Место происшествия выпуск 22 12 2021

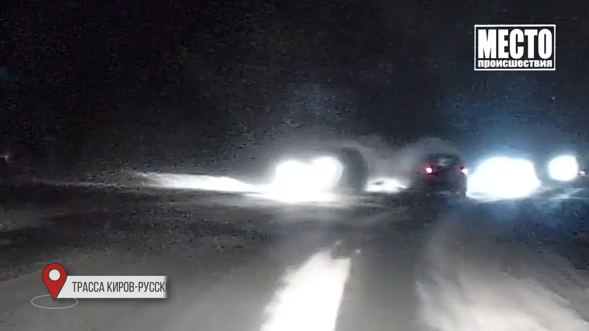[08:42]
Протаранил кроссовер Сузуки и Ладу Веста.
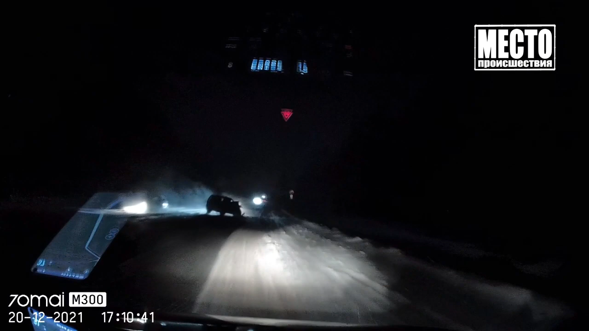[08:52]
По данным ГИБДД, пострадала женщина-водитель Весты. В Кирово-Чепецке вызвало бурю эмоций у пассажиров машины с камерой мелкое ДТП.
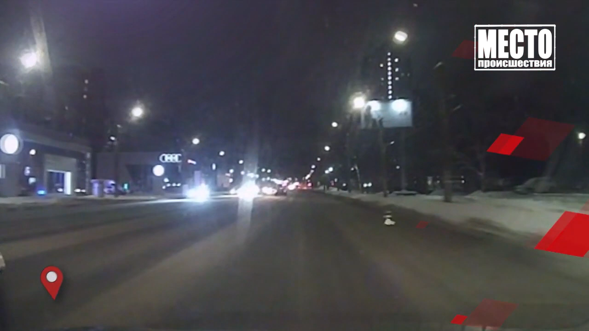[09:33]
Красавчика на кроссовере наблюдали очевидцы на улице Московской. Он опасно повернул налево через двойную сплошную линию разметки.